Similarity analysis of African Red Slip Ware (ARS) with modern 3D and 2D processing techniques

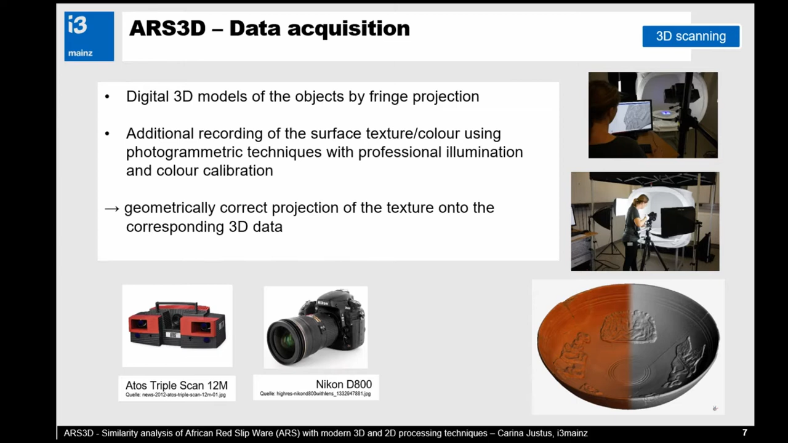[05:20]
geometrically correct projection of the texture onto the corresponding 3D data. Therefore, we use a GOM ARTOS triple scan structured light scanner, and for the photogrammetry, we are using a Systim camera Nikon D800. And here you can see the general procedure for the data acquisition.
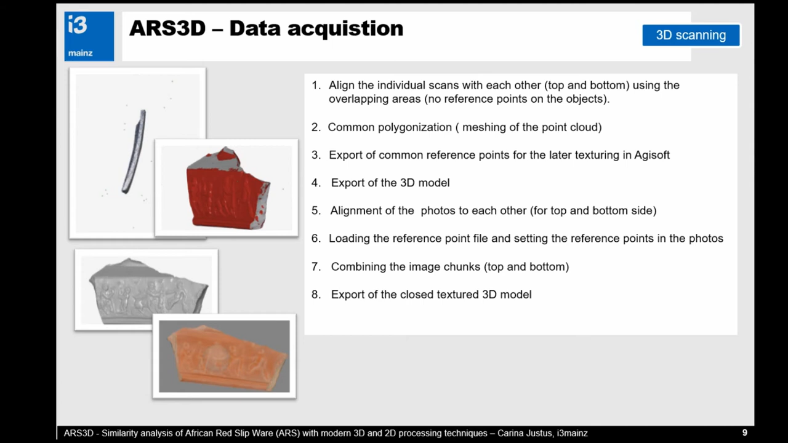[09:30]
and in Agisoft can match the texture of the pictures to the 3D model by generating masks. I will not explain it extra. And so as a result, we have a textured 3D model of each object. And this we want to present in a 3D viewer.